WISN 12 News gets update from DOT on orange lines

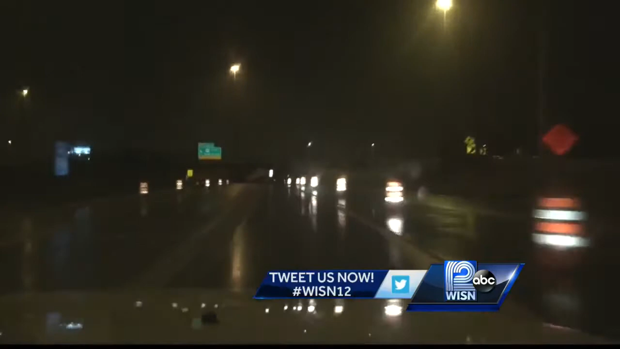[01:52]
This is video of I-94 East last week during heavy rain. The orange lines are almost invisible. We showed the same video to pirates.